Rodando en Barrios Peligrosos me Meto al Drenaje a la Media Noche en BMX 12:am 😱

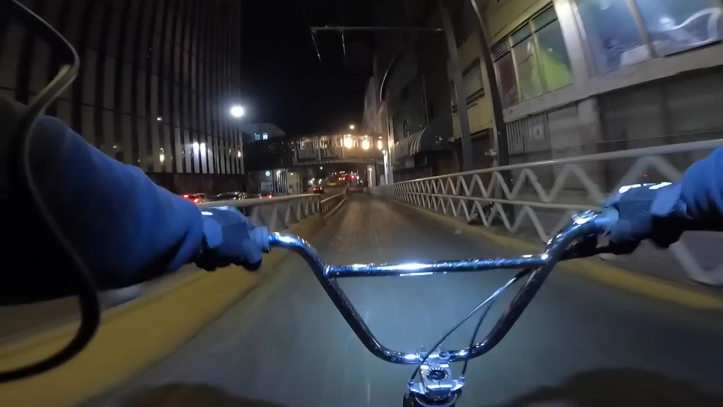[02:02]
Vamos a darle La bajada nunca decepciona Siempre tiene su Su toque de adrenalina
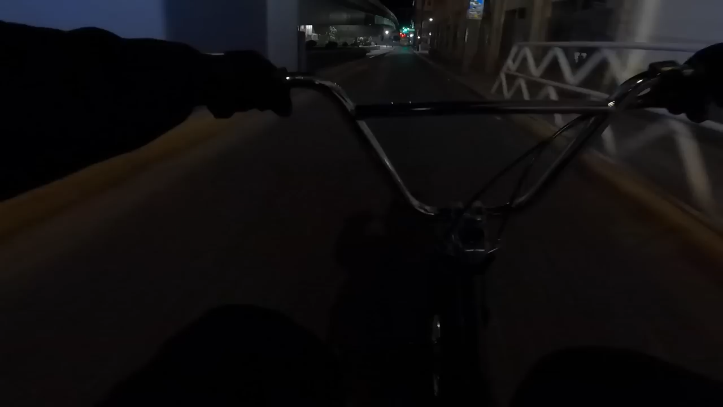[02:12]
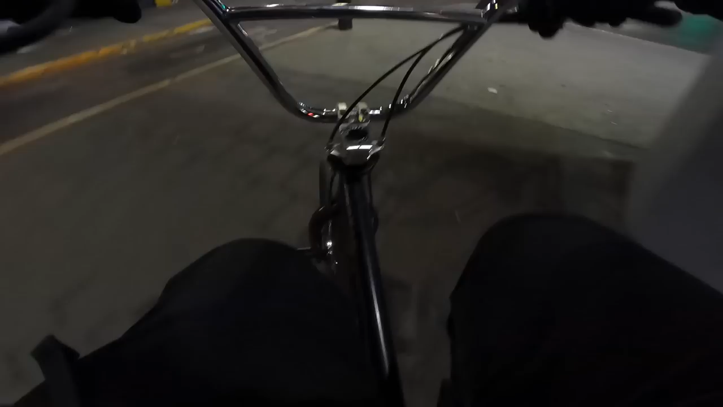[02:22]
Pues bueno amigos La ruta que vamos a tomar hoy Va a ser la calzada
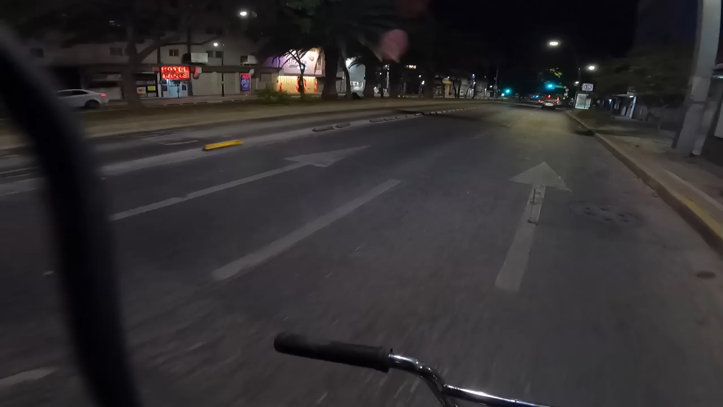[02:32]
Es una ruta Relativamente tranquila Esta noche Al menos eso parece No hay tanta gente
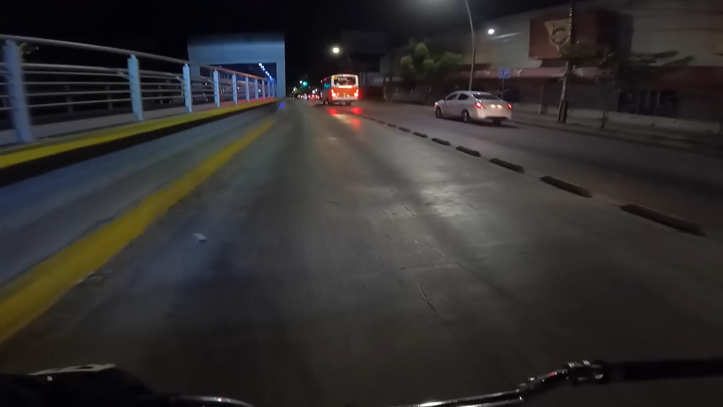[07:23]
Obviamente Si llamo Mala atención Eso es obvio
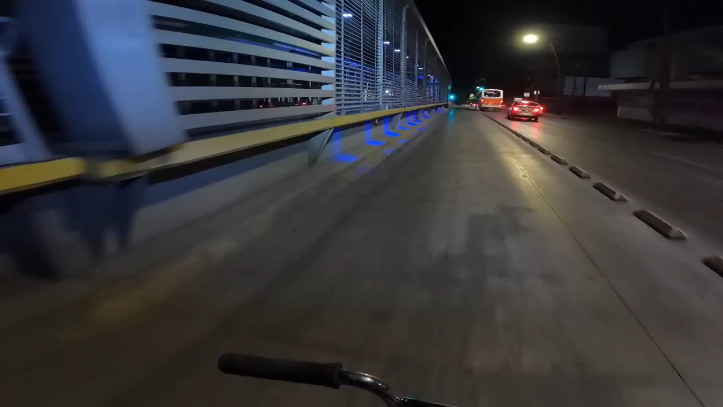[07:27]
Pero Vale la pena La verdad Ahorita vamos Aquí a agarrar La bajada
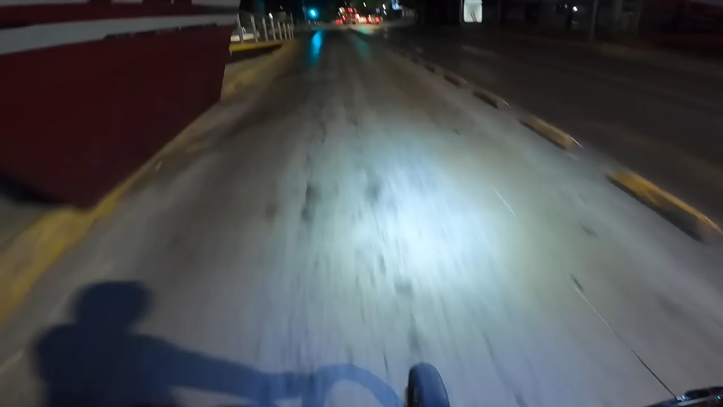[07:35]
Ya saben Que estas bajadas Siempre son Mis favoritas Me gusta grabarlas